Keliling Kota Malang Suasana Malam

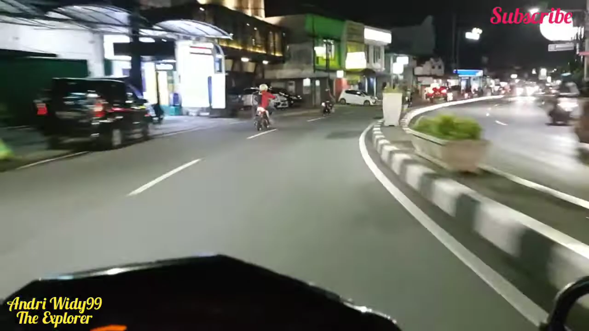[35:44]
ini ada kampus Sudiakama sebelah kanan saya ini kampus Sudiakama ini suasana di malam hari ya suasana Malang di malam hari kayak gitu temen yang ada meter sehingga hari udah sampai ya temen kita sampai di Pasar Binding ya Pasar Binding Malang
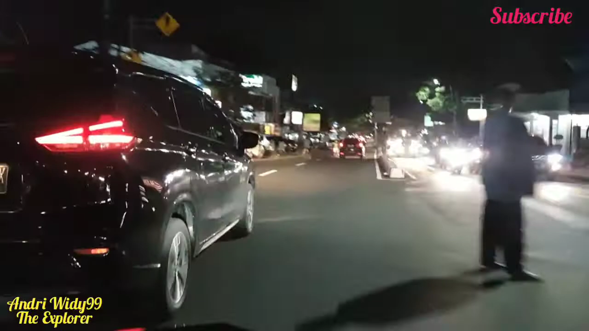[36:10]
kita penuju jalan Lejana Esparman ya belok kanan kita ke Lejana Esparman ya kita balik ke arah alun-alun ya kita
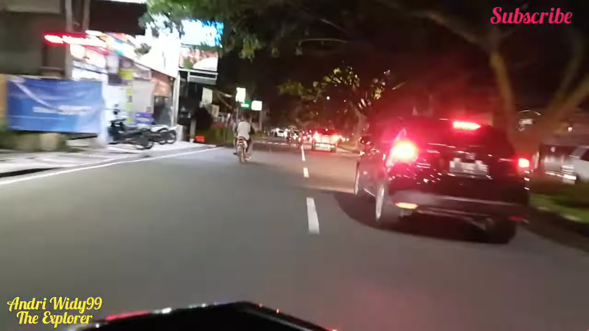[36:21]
balik ke arah alun-alun ini jalan protokolnya ya kita keliling kota Malang ya sekedar keliling kota Malang suasana Malang di malam hari
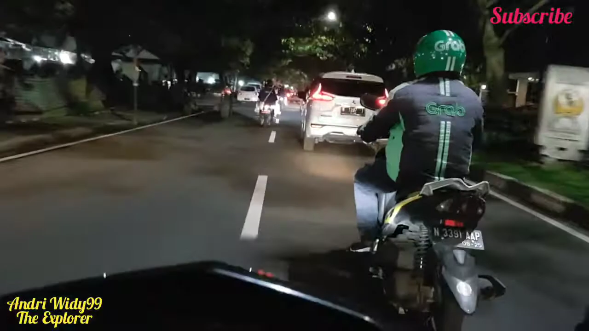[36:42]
menyenangkan ya kota Malang kalau enggak Corona itu ini sangking Corona ya Corona jarame Daniel enggak Corona nah ini kawasan segera Pasar Binding ya menuju ke Lejana
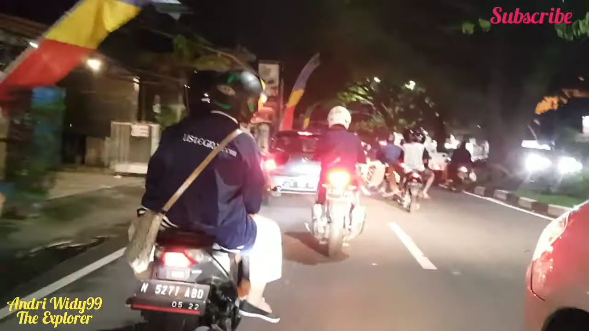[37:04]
Esparman karena disini trafik klik-klik ya makanya ada sedikit penumpukan kendaraan ya sama trafik like aja sih itu
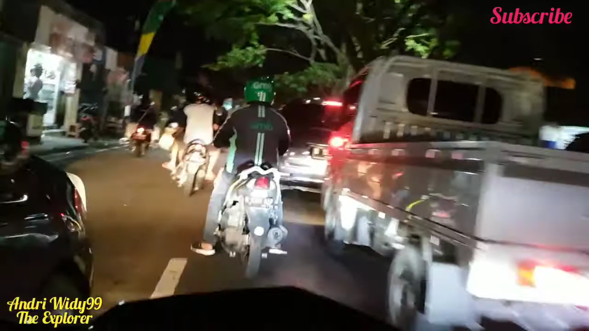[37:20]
nah kita ke arah kanan ya temen ya ke arah Lejana Esparman ya kita menuju lejana Esparman jalan esparman tuh kawasan jenet-jenet mobilnya mobil petkas mobil baru biasanya kalau zaman saya sama anak kelompok sepeda motor
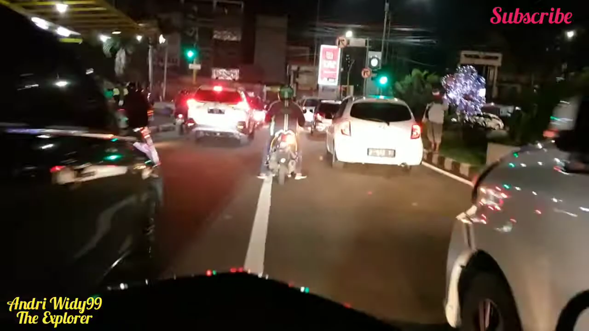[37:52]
itu rolling tandu yang namanya rolling tandu kalau keliling-keliling kota ya lewat sini temen ya saya lewati ini ya ini rolling tandu ya ya saya keliling kota Malang ya jalan keliling kota Malang Pro jalan protokolnya ya nanti berhentinya di stasiun kita ngapi sambil makan nasi goreng Oh mantap menyenangkan ya setiap halem minggu dulu saya kayak gitu ya Pak matahari ikut klub sepeda motor ya sekarang banyak kegiatan akhirnya klub sepeda motor saya tinggalkan
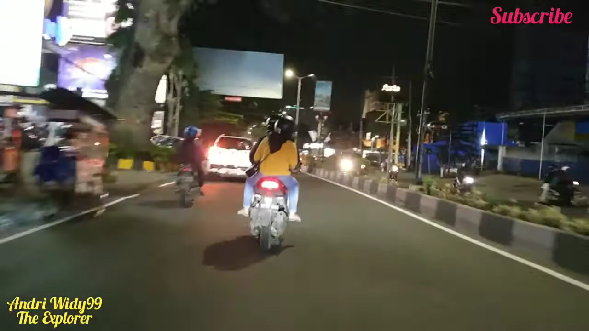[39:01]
maksudnya kalau udah aku nyawa bisa dihutangin ya hahaha enggak ya temen ya jangan kayak gitu ya bercanda-bercanda air kita lejana partnernya di depannya ada hotel atria ada di depan lagi ada hotel hotel IP style ya kita sampai di pertigaan Ciliwung ya pertigaan Ciliwung ada pecahat ada ada pom bensin ada ibis-bis style-bis style hotel
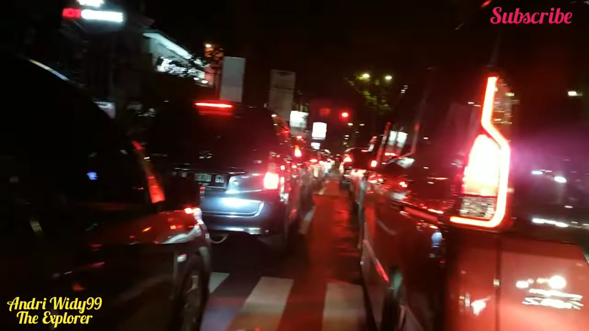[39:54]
tapi di sini enggak terlalu lama lo temen trafiknya enggak terlalu lama ya
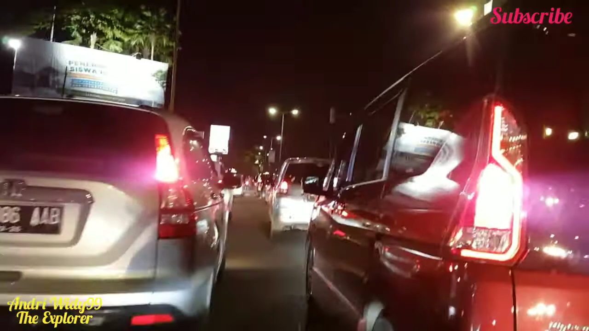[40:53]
nah ini menuju aja jalan Legends Toyo ya kita menuju jalan Legends Toyo temen
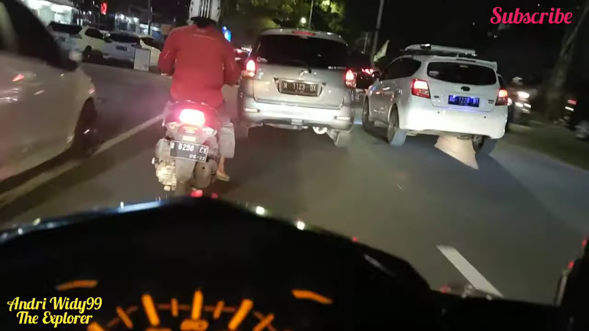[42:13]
bukan halal yang halal yang halal itu yang di jalan kawi ya kan jangkrik kawi itu eh sukseskan jangkrik suhat ya itu yang halal ini menuju ke jalan Legends Toyo ini jalan
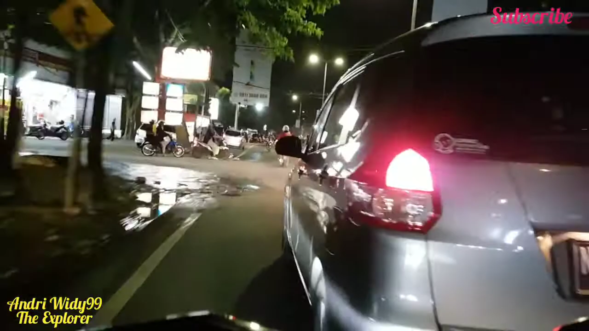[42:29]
Legends Toyo ya Jalan Legends Toyo ini ada apa aja ya
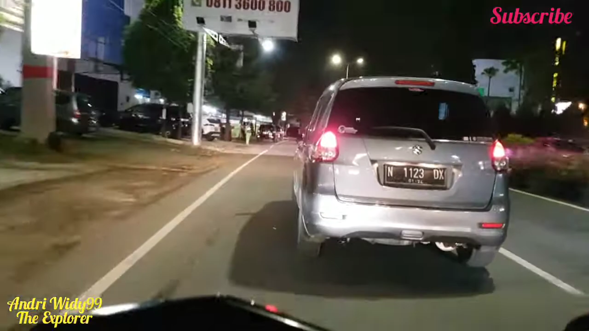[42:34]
macem-macem ya ada hotel-hotel Santika sebelah kanan saya ya Hotel Savana di depan nanti ada hotel Savana nah ini ada toko sepeda Polygon ya kesukaan saya ya kalau jalan-jalan ke sini siap-lihat sepeda Polygon ya kapan-kapan kita review ya Teguh Polygon ya kita masuk kita lihat-lihat ada jenis apa aja yang
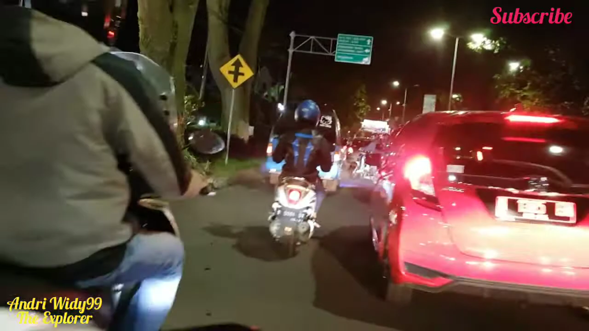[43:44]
jalan Jalan Jalan Jangan Supra kan menuju ke jalan Basri Caksa Agung Supra point
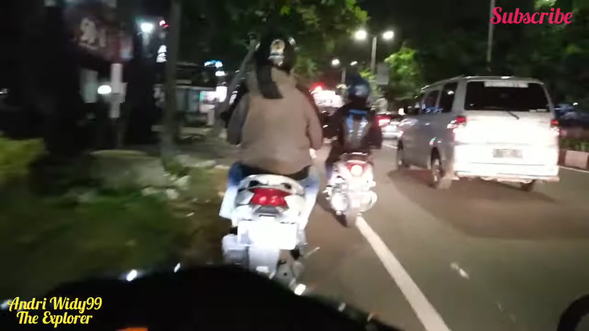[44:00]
dari ada wuling perdana ada situ di perdana di sini ya
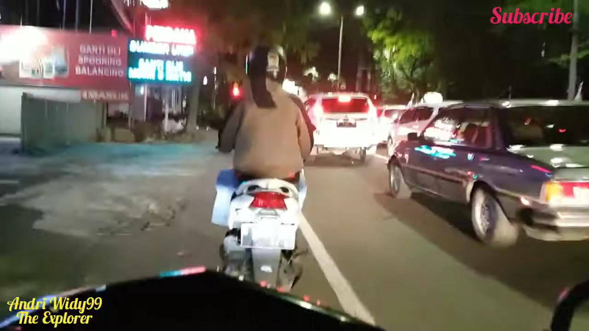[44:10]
ada dealer wuling ya kawan-kawan saya tak review di sini ya saya pengen review almas SMS ya pengen lihat daya kalau pas lewat sini
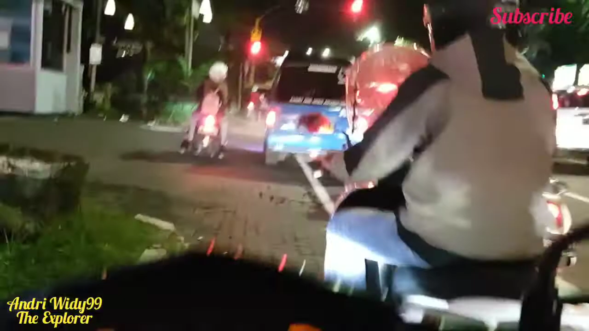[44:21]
tak mampirnya temen ya ada temen di sini ya kita review huling almas jajun-jajun sampai di jasak gusup rata ya
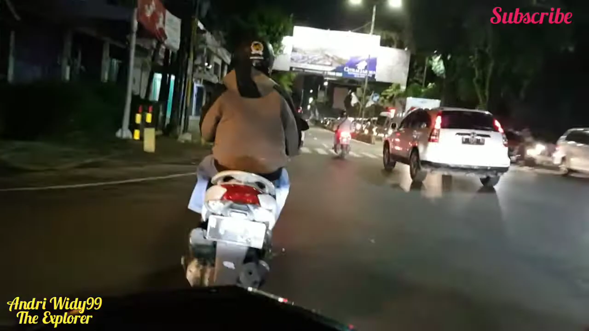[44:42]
menuju kemarin itu jaka jalan pasti rahmat
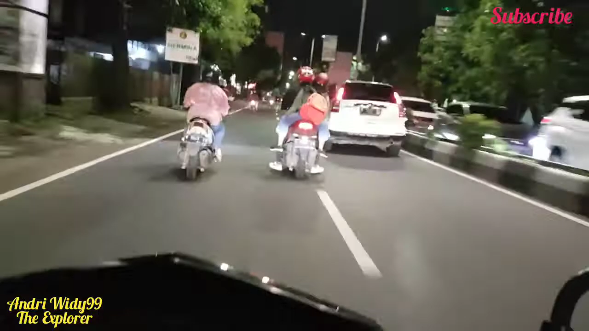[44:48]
ini ada sanabuah ada mungil ya mungil ini macam-macam ya masakan jawa masakan Cina macam-macam ya di depan itu ada sekolah terkenal yang korea itu kawasan terkenal juga ya sekolah terkenal disini nanti ada hotel juga ya hotel namanya hotel amain saya merupakan hotel Rio ada hotel